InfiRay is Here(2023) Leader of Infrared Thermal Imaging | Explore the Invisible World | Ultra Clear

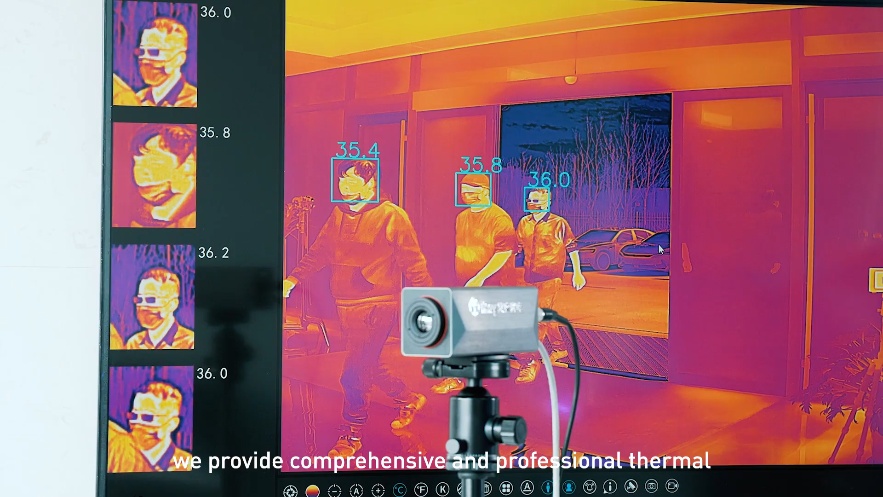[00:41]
we provide comprehensive and professional thermal imaging solutions for temperature measurement.